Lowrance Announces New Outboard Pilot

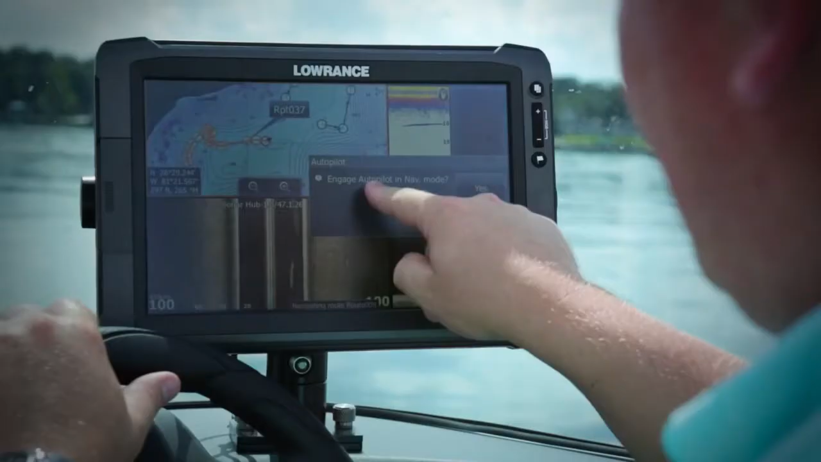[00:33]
The Outboard Pilot can steer you to a heading or a waypoint or along a route and the Outboard Pilot comes with everything you need to install it
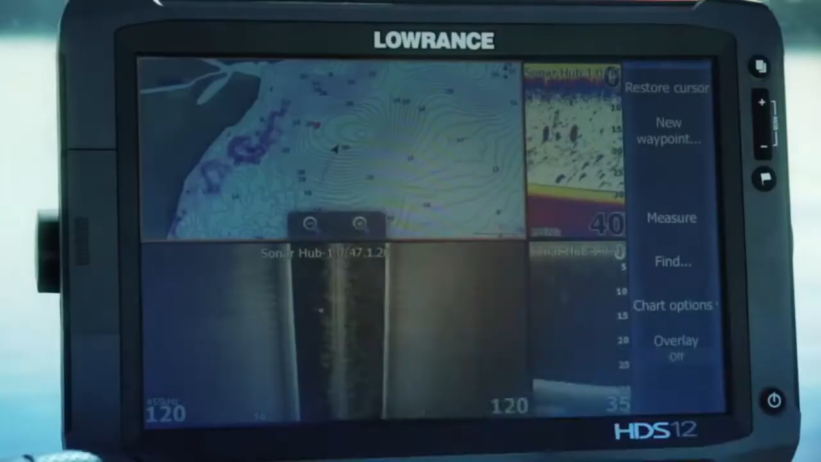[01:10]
From your HDS display you can control the Outboard Pilot so that you can steer to a waypoint along a route,
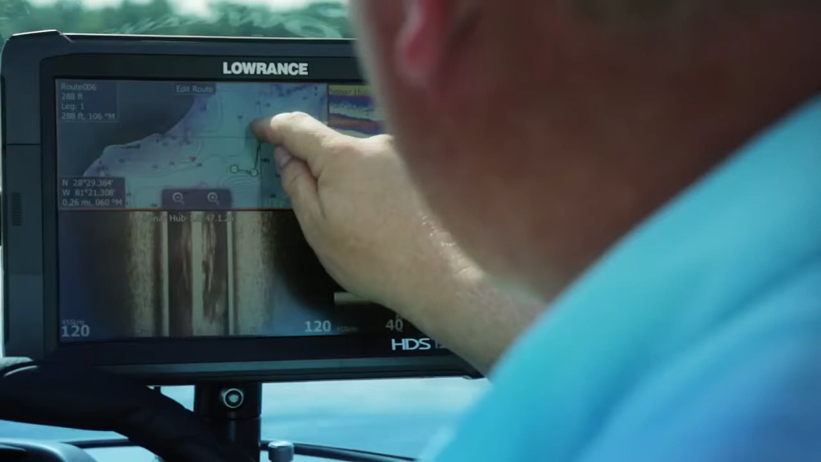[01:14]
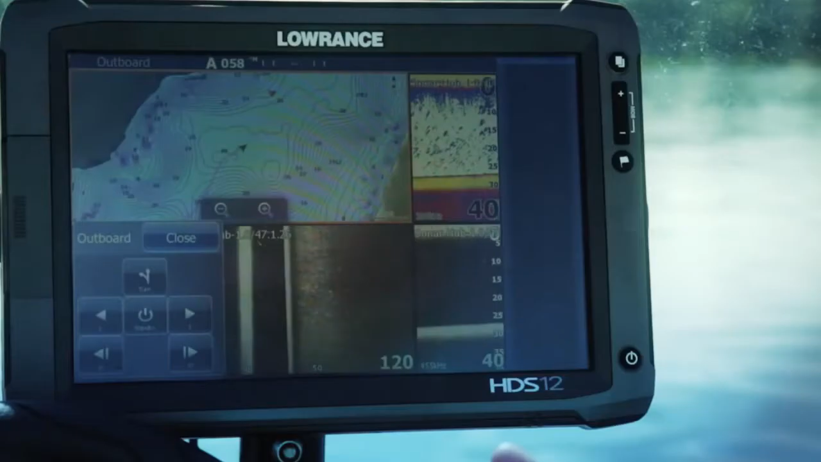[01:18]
select a turn pattern or just simply hold a constant heading.
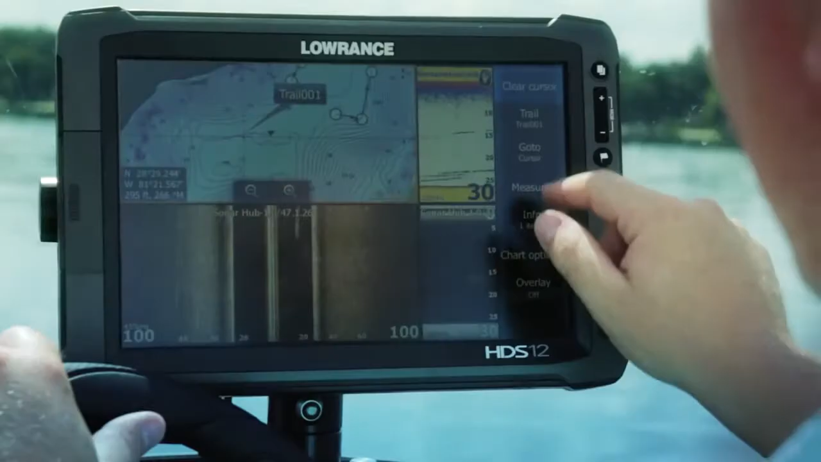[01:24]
You can also easily convert save trails to routes
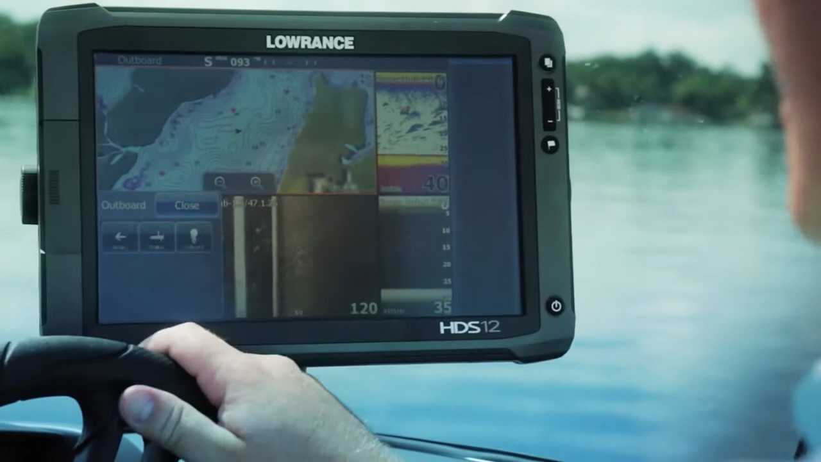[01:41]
MotorGuide XI-5 electric steer trolling motor control all from your HDS Gen 2 display.
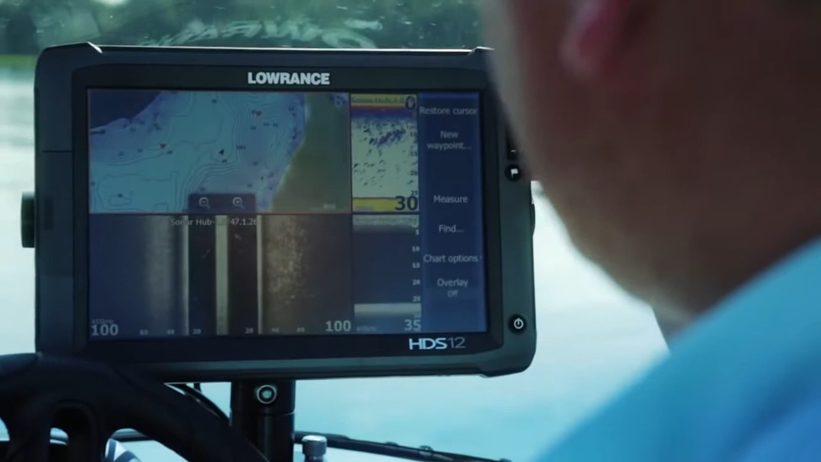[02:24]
My other way I can access it is actually create a customized page and have the Autopilot Controller be up on the screen as a page.
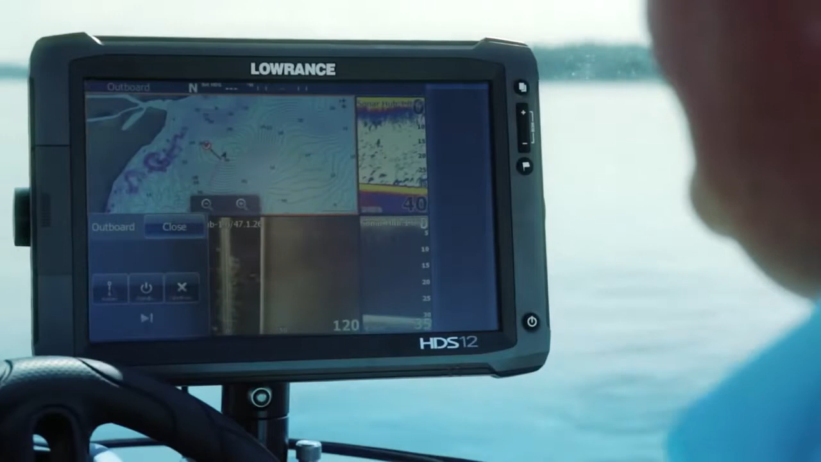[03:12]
And now the motor will turn and steer me towards that waypoint.
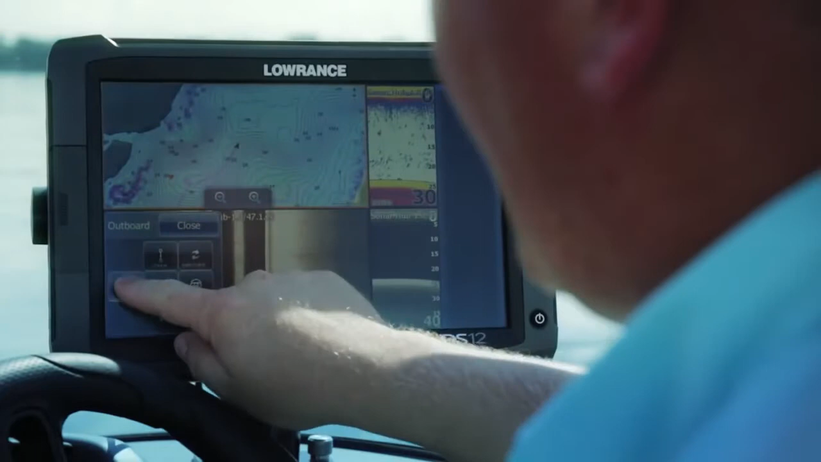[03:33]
I can select my Auto and now I'm going to maintain
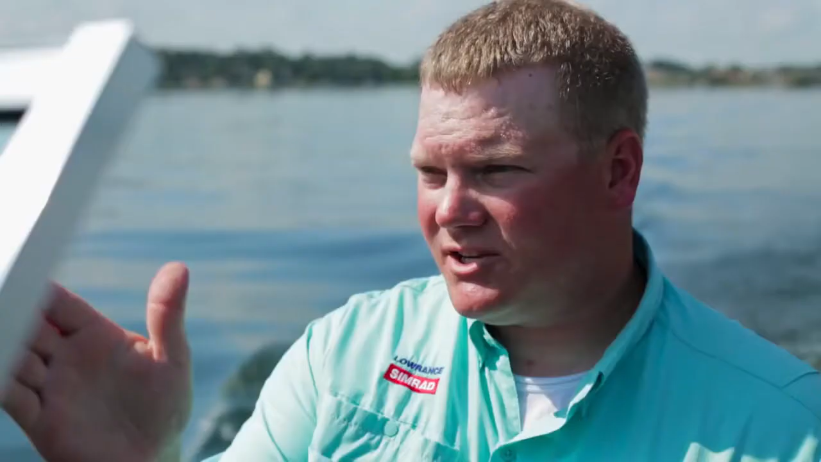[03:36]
a straight heading while I'm going down the lake here and I can get ready,
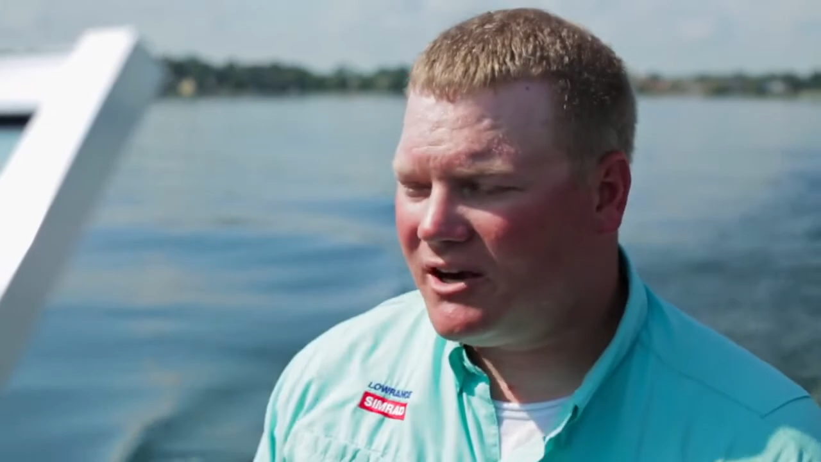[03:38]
set rods, and do things that I want to do to get ready to go fishing without having to control my boat.
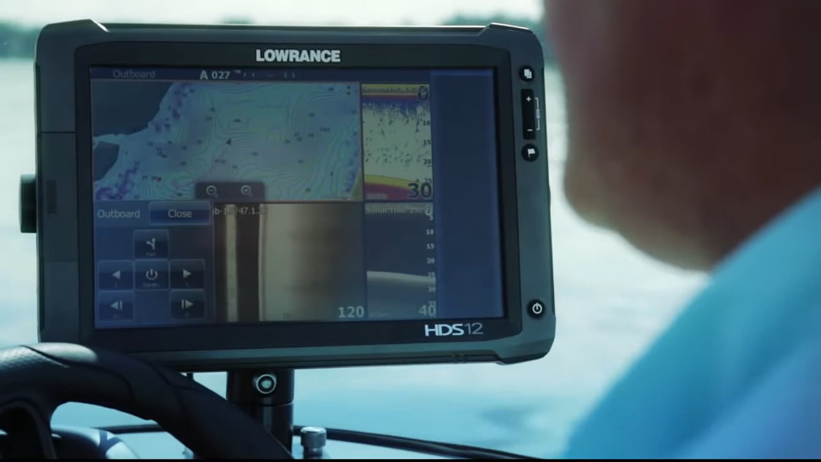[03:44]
Along the same line as the Auto heading,
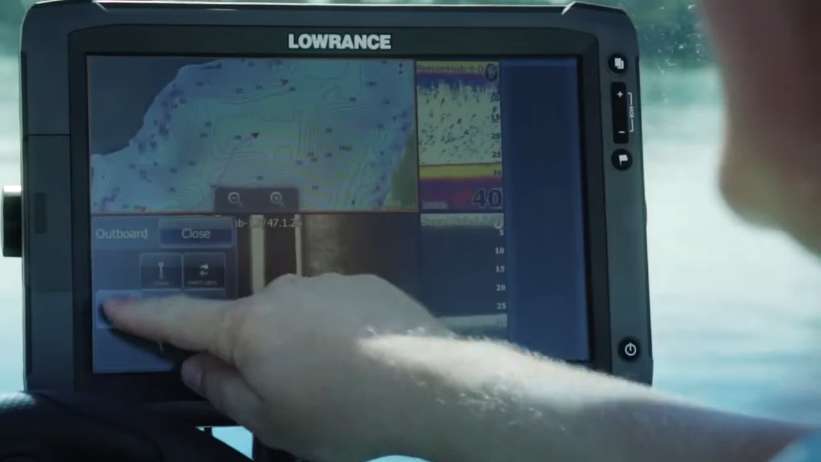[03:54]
I access that Auto heading and now I can actually access turns.
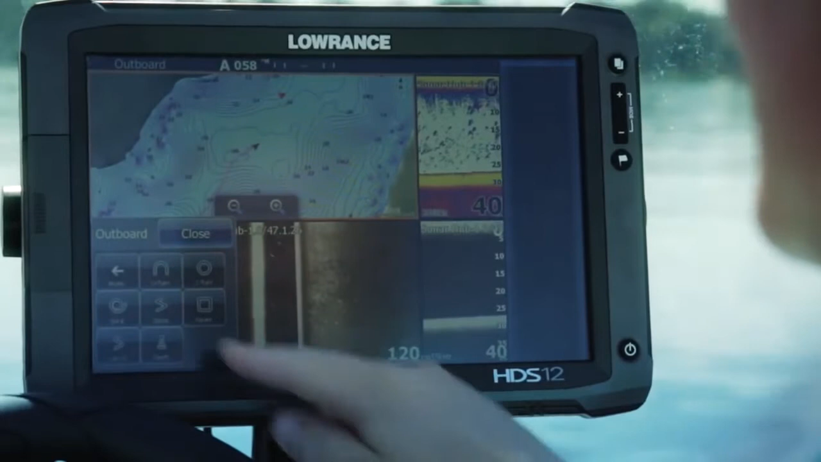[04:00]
When I select my turns, it allows me to do a U-turn, a circle, C-turn, zigzag, squares, and other patterns. So if I want to select zigzag, I can tell it to go port or starboard.
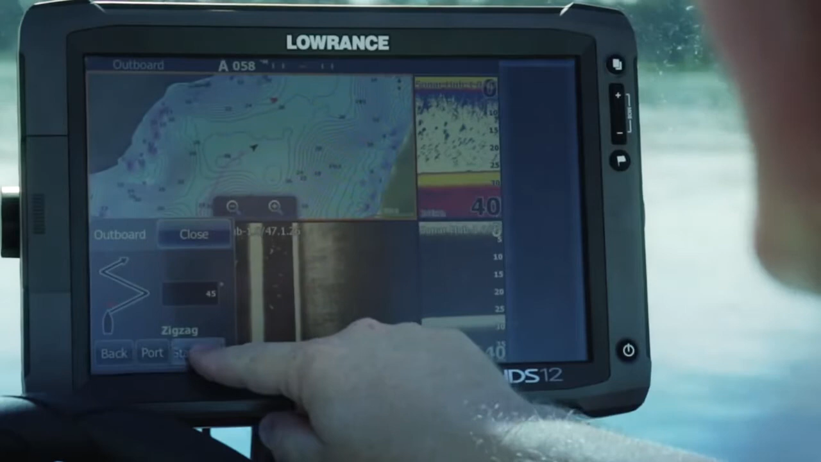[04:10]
If I hit starboard, I can tell it how long a leg I want to do.